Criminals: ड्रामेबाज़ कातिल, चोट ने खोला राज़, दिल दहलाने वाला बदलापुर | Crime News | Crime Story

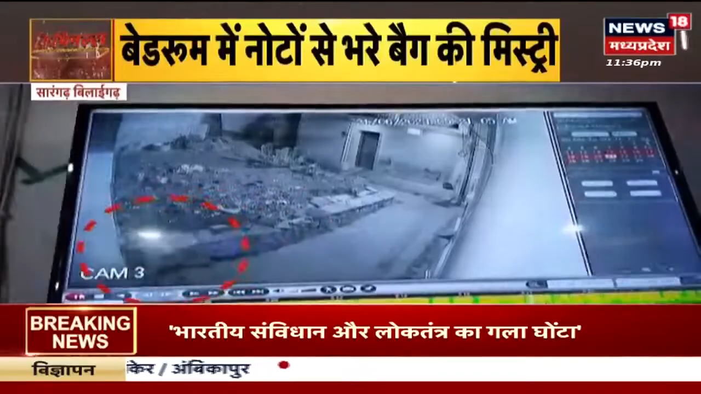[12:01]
دس لاکھ کی چوری سی سی ٹی وی میں قید سراغ وہ دیکھو چور بھاگ رہا ہے لاکھوں کی چوری کروڑوں کی پہلی
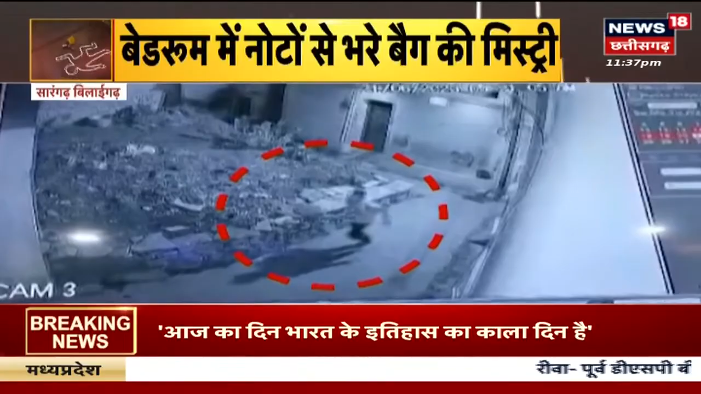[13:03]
ویعاپاری کے گھر دھاوا بولا تھا جو نگدی اور زیور سمیت قریب دس لاکھ پچھس ہزار کی چوری کر کر رفو چکر ہو رہا ہے